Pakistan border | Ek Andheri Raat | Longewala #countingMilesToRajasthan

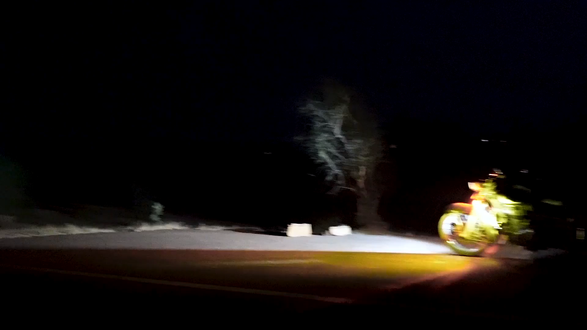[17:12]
भाई ये इंडिकेटर का देखो कितना पावर है। वो बंदा आ क्यों नहीं रहा है समझ में नहीं आ रहा मुझे।